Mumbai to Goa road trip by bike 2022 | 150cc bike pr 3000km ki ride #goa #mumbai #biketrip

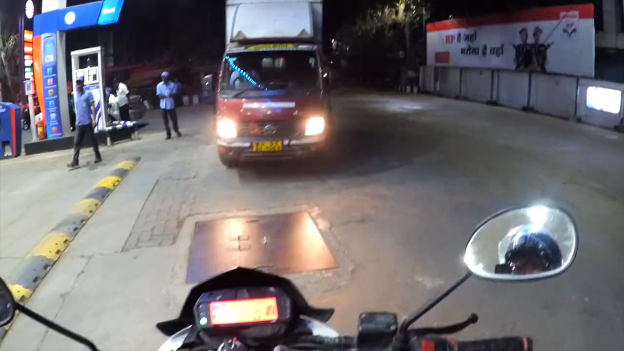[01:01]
तो अब इस 1.4 किलो मेटर हुए है हम चेम्बूर के ही
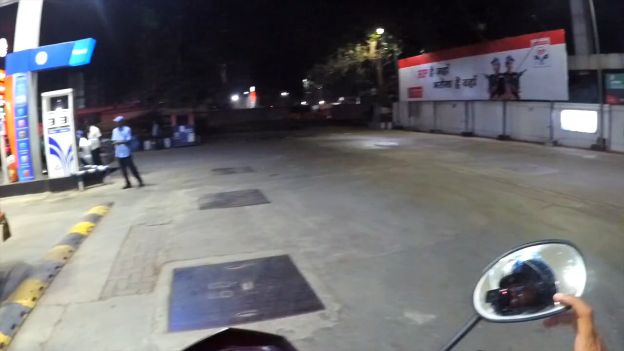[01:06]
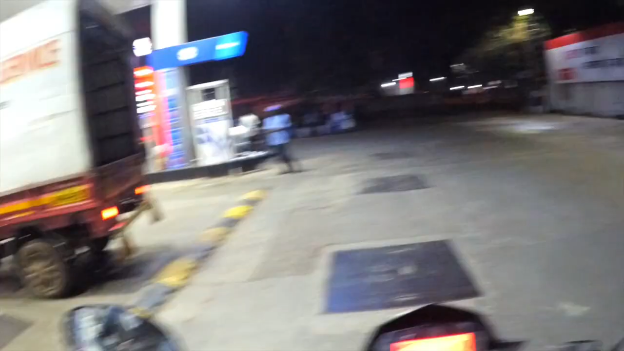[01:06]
क्या हुआ है कि अधर किया पर इसके इंदर अटका है तो ताओ
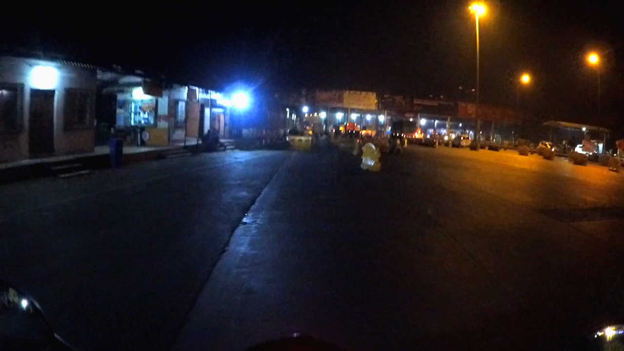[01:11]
या क्रॉसिक भॉंबई टोलनांका और यह क्रॉस करने के बाद हम बहुंच
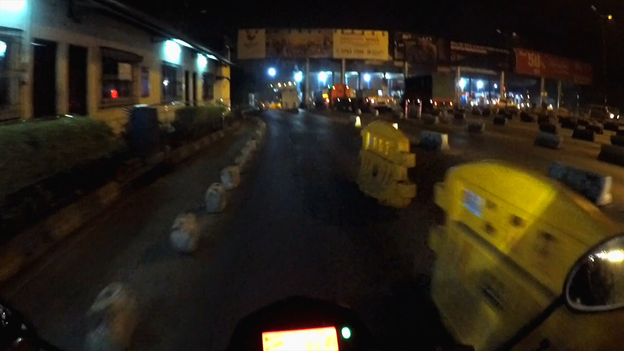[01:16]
जाएके नभी मुंबई में और इसे बहुत से तोलनांका है जाएगे जाए
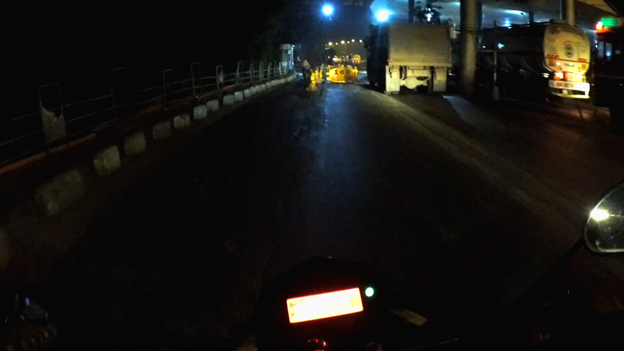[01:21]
हम
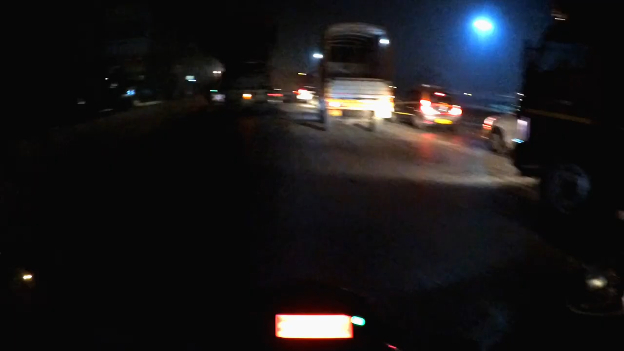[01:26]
अन एक्सपेक्टेड टोटली अन एक्सपेक्टेड में को नहीं लगाता है कि सुभा में चार बजे में वो ट्राफिक मिलेंगे
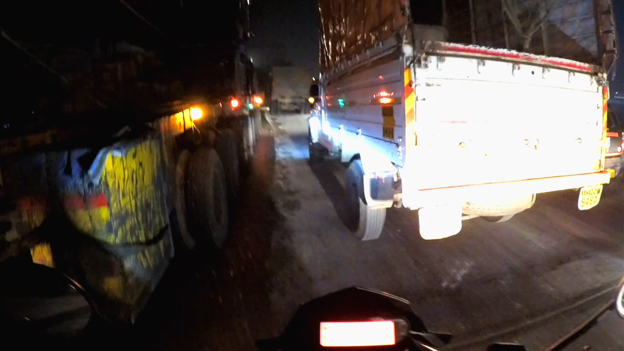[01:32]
इतनी जादा यह नभी मुंबई के पास है यस मैंने यह से लेफ मा रहा है और गोवा जाने के लिए शिट मैं बट कोई नहीं यार टेंशन न